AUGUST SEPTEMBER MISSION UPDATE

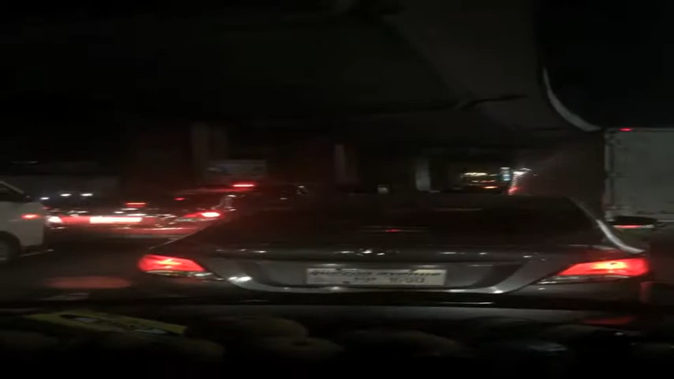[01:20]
Yeah. This is Edsa. This is the main highway that goes through Manila and it is 9.15 on Friday night. It's late at night, if you will.